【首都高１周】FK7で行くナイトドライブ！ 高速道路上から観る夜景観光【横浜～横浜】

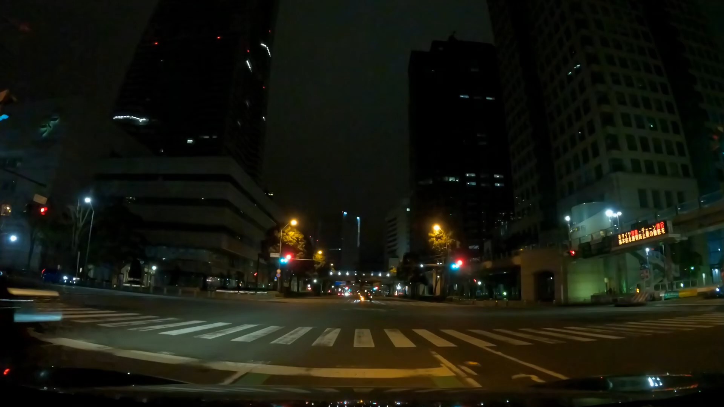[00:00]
港未来を出発いたしまして最終目的地は山下公園まで戻ってくる首都高の一周旅行の旅となっております今いるところがですねもうちょうど港未来の首都高の入り口なんですよでそのもう少しすると信号が変わるはずなんですけどなかなか変わりませんね神奈川県の横浜市とかってなんか信号待ちが結構長いっていう感じがするのでまあいつになったら切り替わるのかななんてずっと待っていた今日
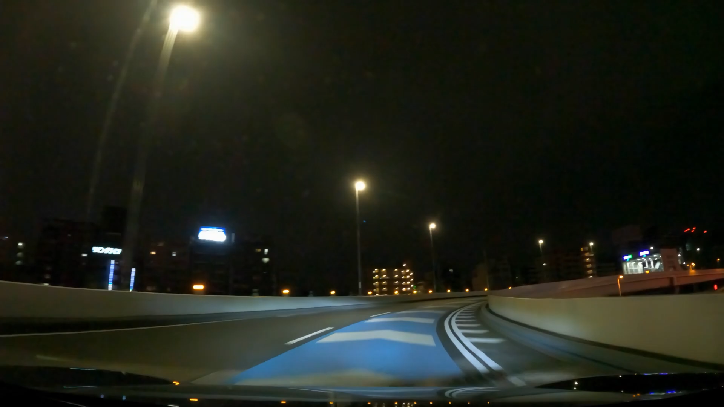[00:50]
の手前にですねベイブリッジ方面に向かう入り口もありましてこれ別々になっているんですよねよってあの目的地に行きたい場合はですねちょっとここは気をつけなきゃいけないなっていう点でもございました
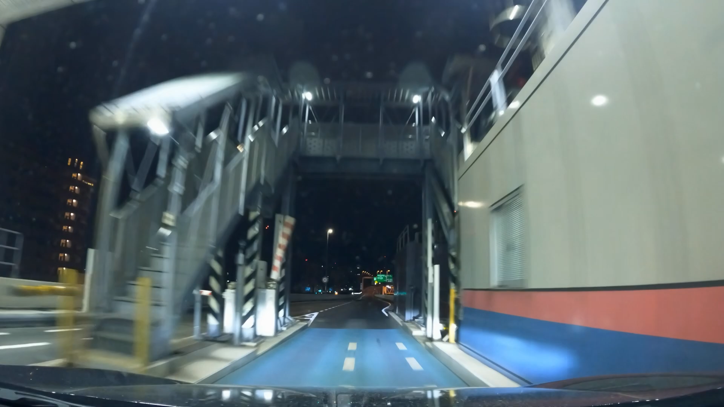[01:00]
さあ港未来のゲートをくぐりましていよいよ首都高の合流となっていきますで首都高っていうのは結構合流のなんだろうこのセーフティーゾーンみたいのが結構狭いんですよね短いって言った方がいいのかな勢いで行った方がいいのかなとは思っておりますよさあ首都高に乗っていきましたということで右手の方はですねあのランドマークタワーとかが日中には綺麗に見
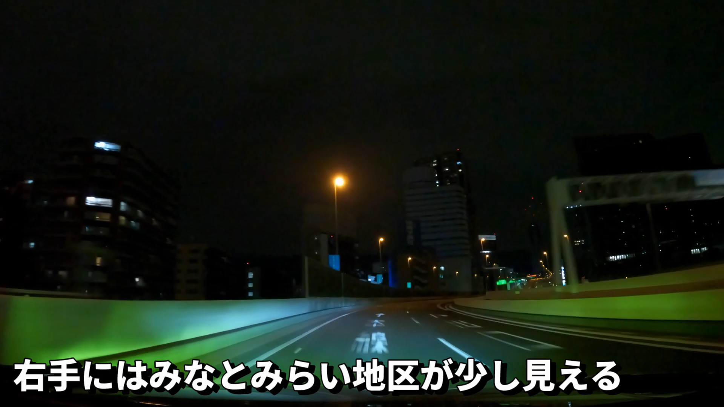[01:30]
えるのかなってイメージでございまして対して左側が横浜駅近辺なんですよこれも夜は全く真っ暗で見えないんですけどもただねそれでもちょっと怪しい雰囲気を出しているのでなかなか綺麗なんじゃないかなと思っておりますそして今回のドライブはですね追い越し車線は一切走らずにずっとほぼほぼ制限速度で走っていこうかなと思っております前に遅い車がいたとしても抜かさずに
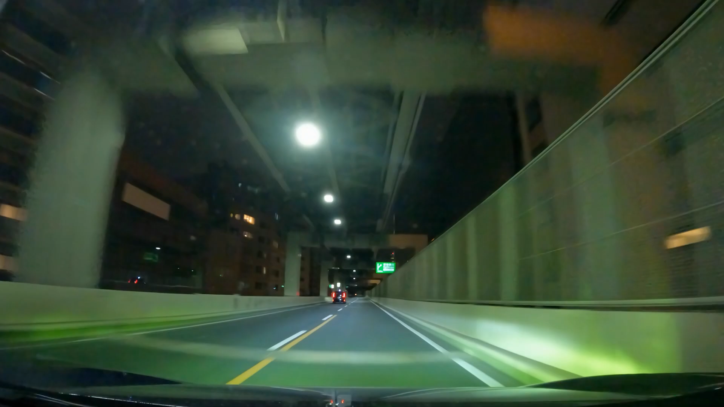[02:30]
警告なのかななんて思ったりとかもいたしますここのジャンクションが実は近郊ジャンクションと申しまして対して進行方向左の方にずれていきますと第三景品道
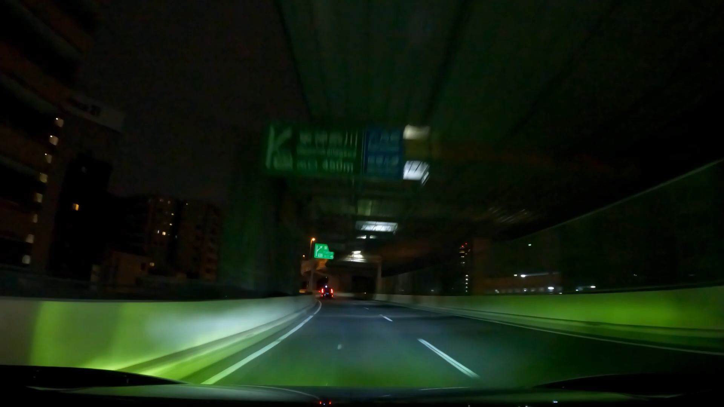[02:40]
路という道路にもね向かっていたりとかもするんですよただ私たちはずっと今東京方面の方に向かっておりましてここが1号横羽線という道路になるんですよね今目指しているところが東京タワーという形になりまして計7箇所首都高から観光スポットも見てみたいと思っております第一スポットは先ほど申した東京タワーそしてその次がどこだっけなあなんかいけないドアついちゃったな東京タワー、皇居、スカイツリー、
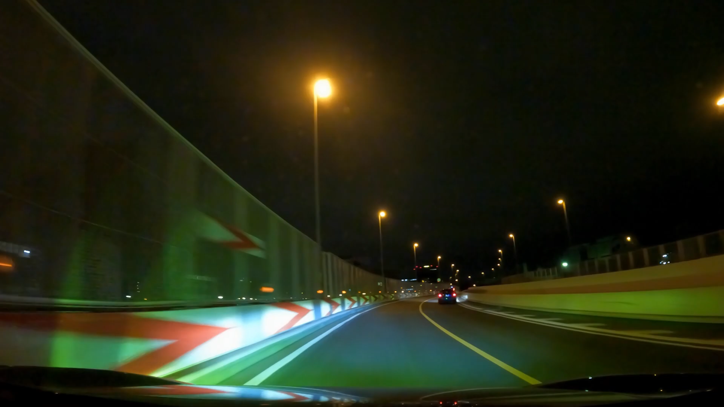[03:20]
オリズに全部巡れるのかこれも皆さん最後まで見守ってやってください行きましょうみたいな感じでねじゃあねなんかこんな変なアナウンスで申し訳ないですけどももう出発してますが行きますよ後方確認、前方確認、左右全部よーし
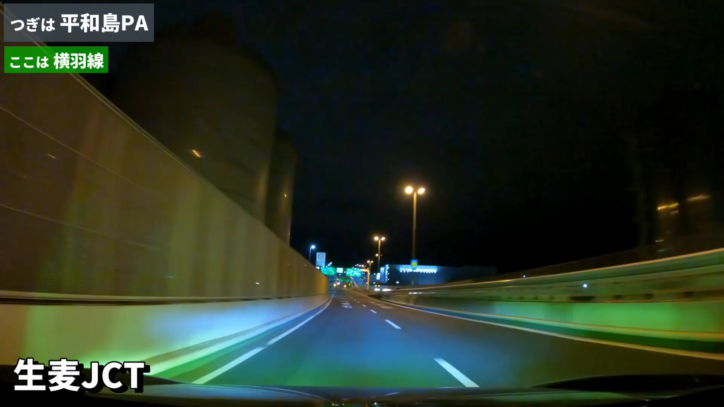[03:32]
ひたすら道に進んできますと第一のジャンクション、生麦ジャンクションが見えてまいりますこの生麦ジャンクションはですね左の方にずっと行きますと透明高速にもつながるところでございますさらに右の方に行きますと湾岸線に出てベイブリッジに行ったりとかはてまたレインボーブリッジ方面にも迎えるということでかなりね、いいところでございますよこれも昔からあったわけではなく結構最近にできたジャンクションなのかなってイメージなんですがこれランク出せめ
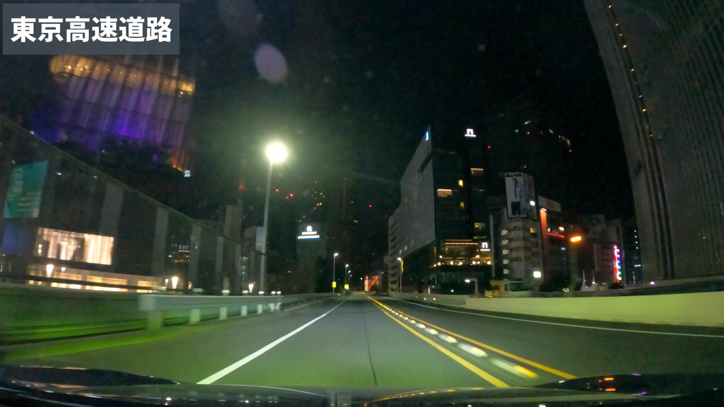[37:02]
初めて通るんですごい道との遭遇っていう感じがするなこれが東京高速道路でございますよ首都高の他に東京にはこういった東京高速道路たるものもありますおーもう右手JR走ってますよ線路だけですけどおーこれは
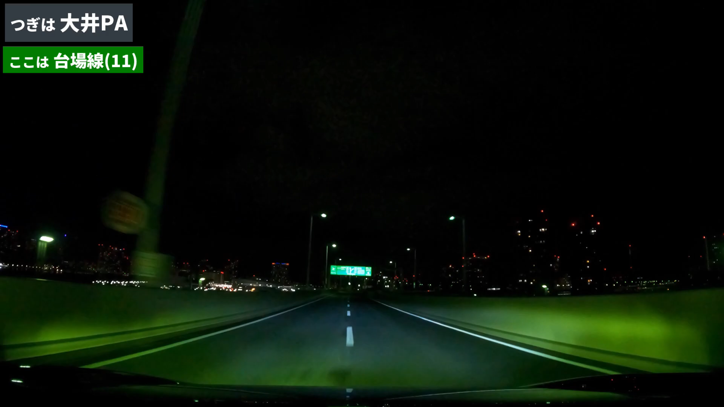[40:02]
ここからですね右車線に入っていかなきゃいけないんですよなぜかと言いますと有明けジャンクションはいわゆるT字路みたいな形になっていて我々横浜方面に行きたいのでどうしても右車線にずれなきゃいけないんですよねここだけはちょっと右車線の方にずれていきましてこのように有明けジャンクション右の方に入っていきますさらにこの後右の急カーブが続きますよその後合流になっていくんですがあえてここで右車線に寄っておいてくださいなぜかと言いますと左車線が潰れて合
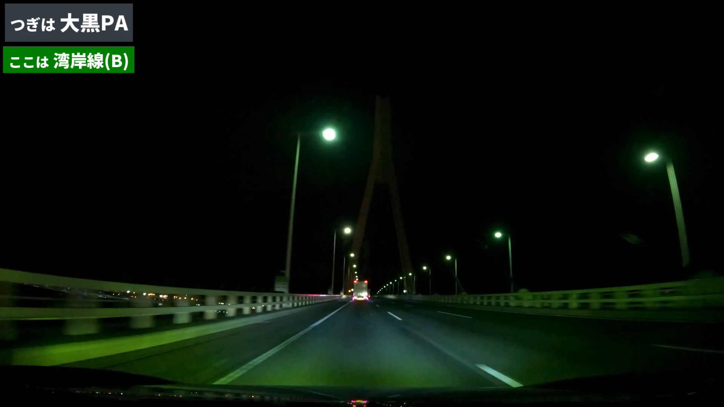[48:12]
翼橋を過ぎましたらすぐですね速道の方に入っていかなきゃいけないんですよこれがですね第6のスポット大黒パーキングに行くルートとなっておりますぐーっと左カーブの方緩やかに向かっていきましてその後ですね右カーブになるんですがここでね一つ合流がありますここで